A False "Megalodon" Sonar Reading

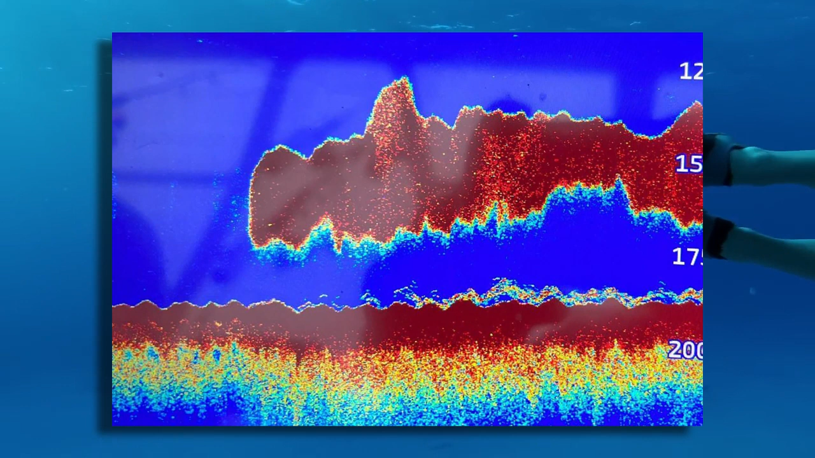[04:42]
Based on the length of the image, we estimated the Meg to be about 50 feet long, weighing in at 40 tons.
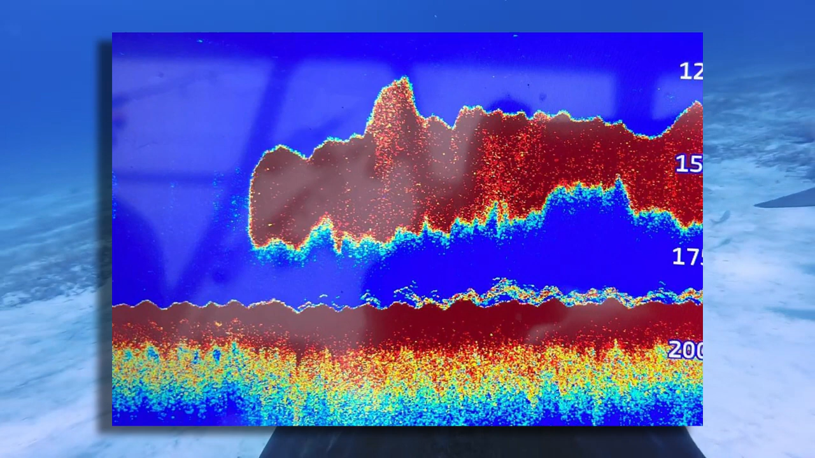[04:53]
We waited for one of the rods to go off, however, much to our disappointment, the shape started to transition into a large school of Atlantic mackerel that hung around the boat for about 15 minutes. So close, but so far.
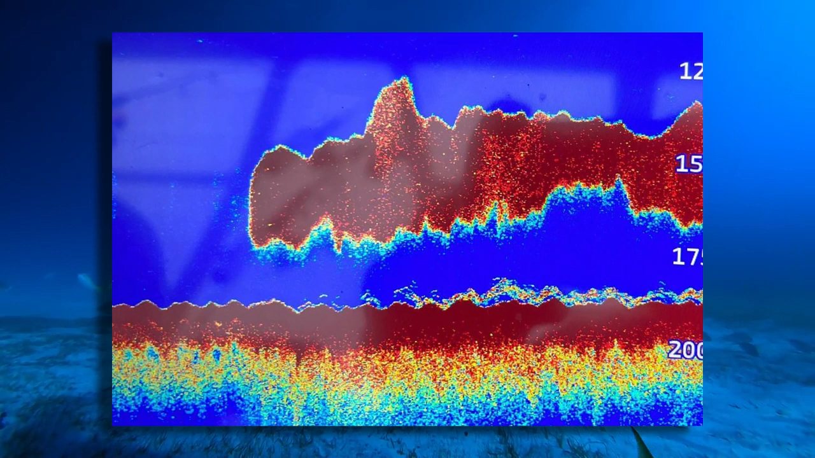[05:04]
The megalodon, Otodus megalodon, disappeared more than three million years ago, and will likely stay that way.
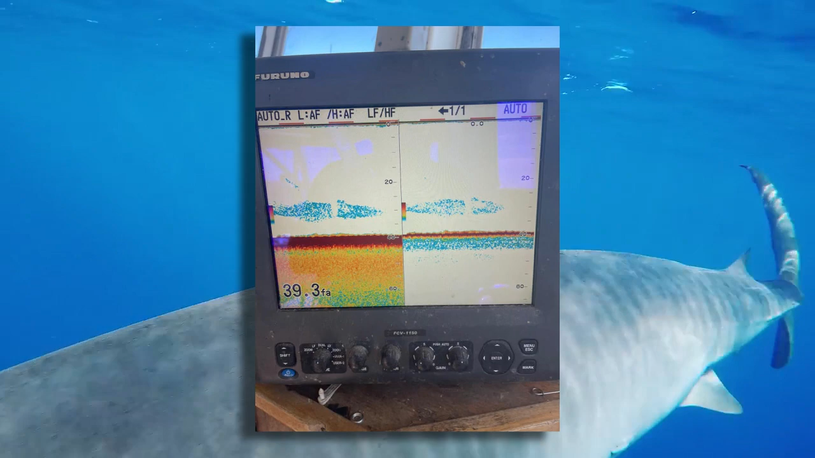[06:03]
On screen: depth 39.3 fa
and even included an image of what is a bit more clearly seen to be very small objects comprising a shape that, again, kind of does roughly resemble a large shark, which of course can be misinterpreted,